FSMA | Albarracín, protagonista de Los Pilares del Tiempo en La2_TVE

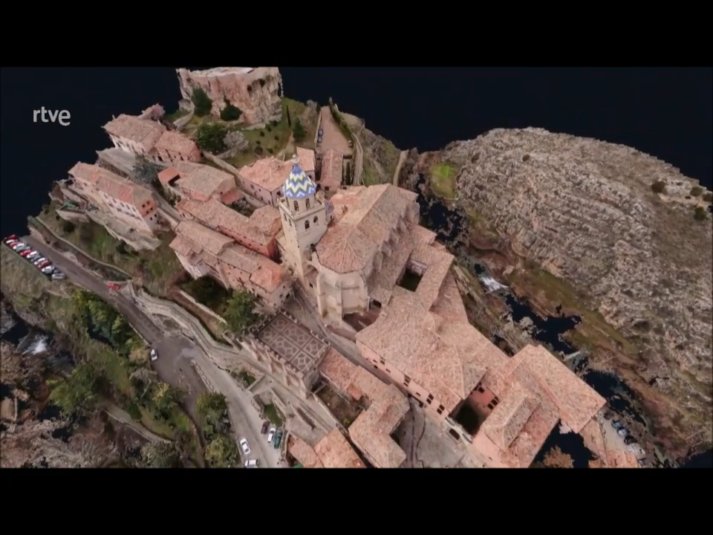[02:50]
En el punto más elevado de Albarracín se alza la Catedral del Salvador, construida sobre el cortado que forma la hoz del río Guadalaviar.
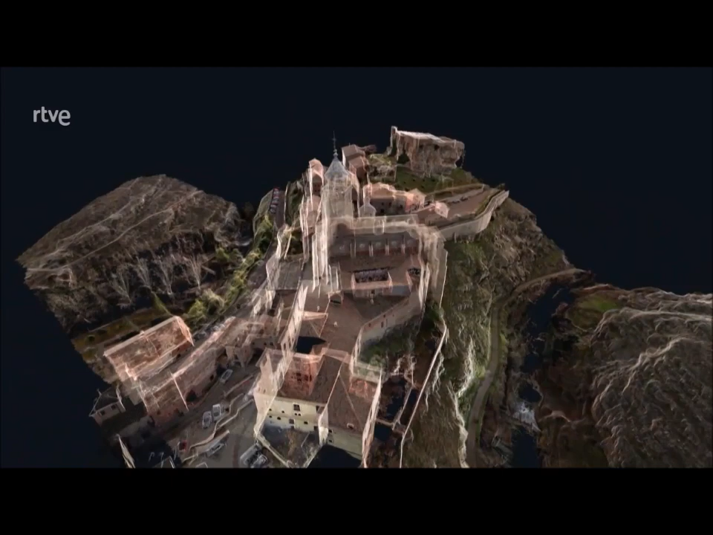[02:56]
Las limitaciones de su emplazamiento han provocado
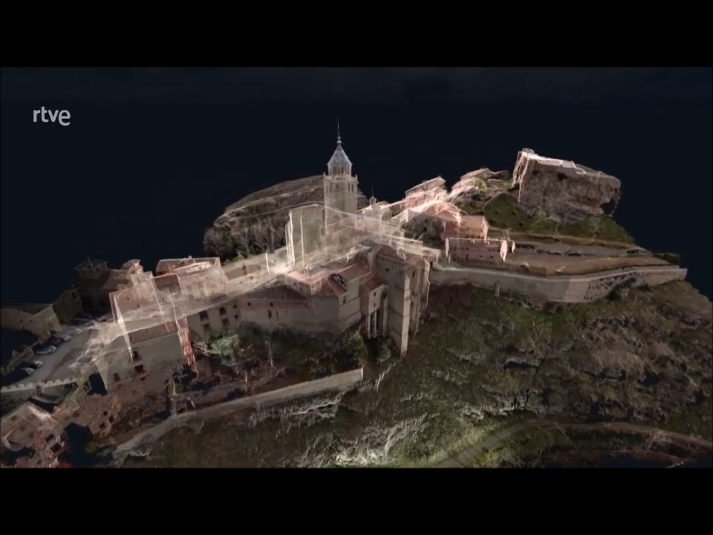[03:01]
que parte de este edificio haya surgido suspendido en el aire, como el coro,